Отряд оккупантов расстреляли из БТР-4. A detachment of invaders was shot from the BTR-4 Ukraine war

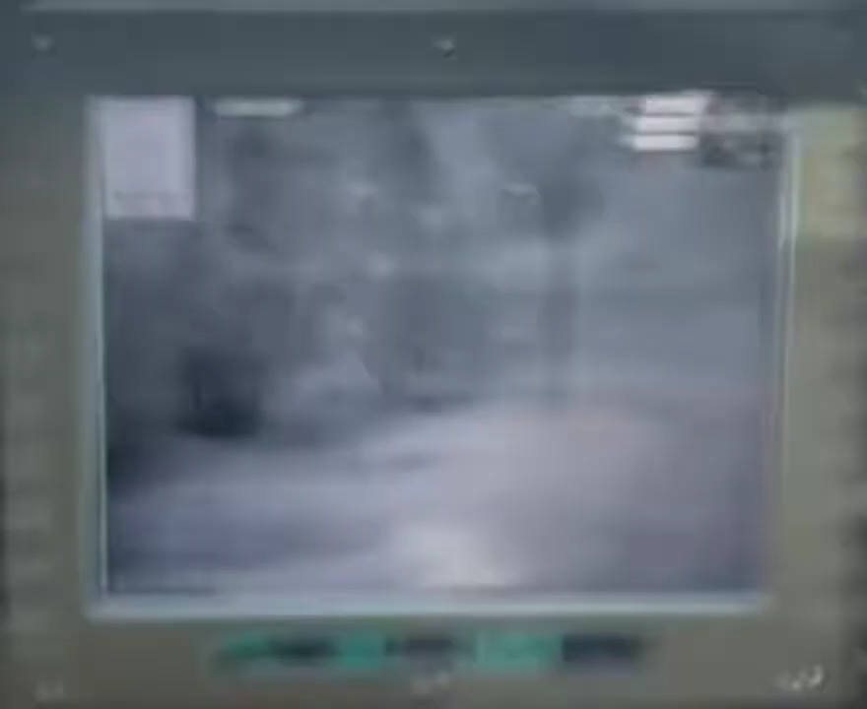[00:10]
Давай, давай!
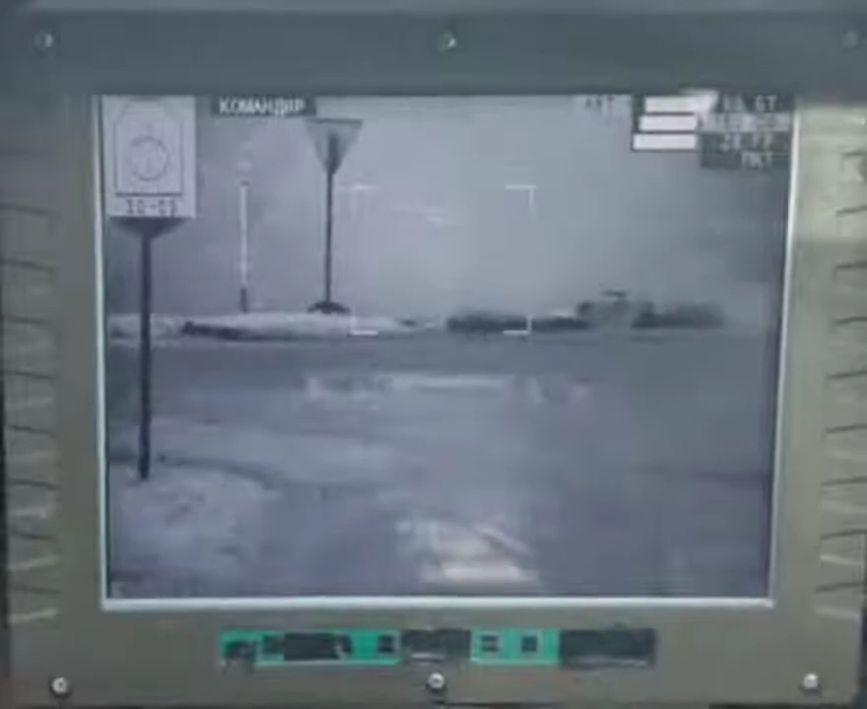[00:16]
Там до хуя, підери! Давай, до хуя, підери! Закрийте! Закрийте!
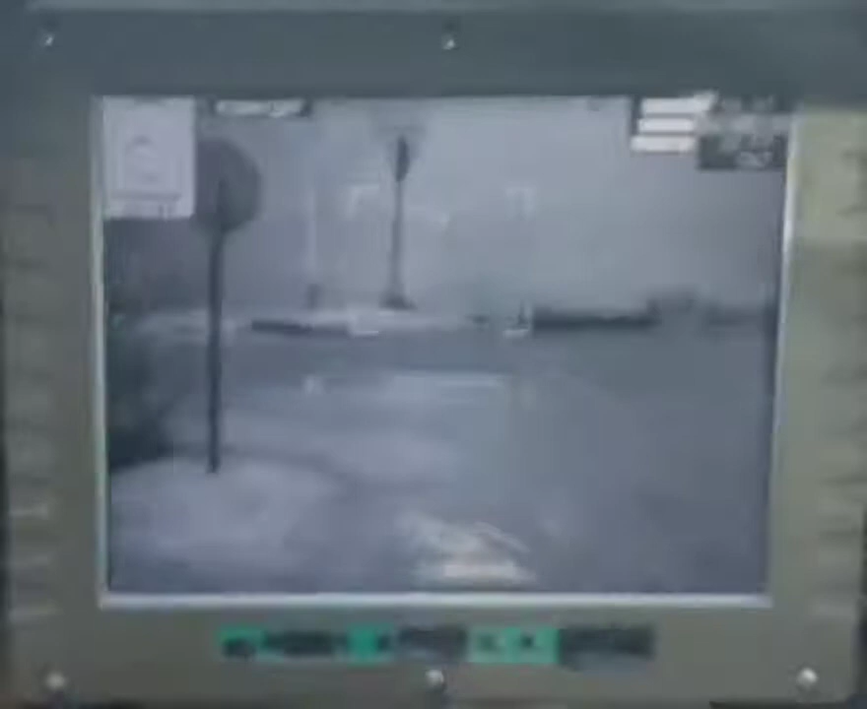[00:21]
Все, там... Львіше, львіше, ближче, за дорогу і одразу тіп стріляє! Бачить!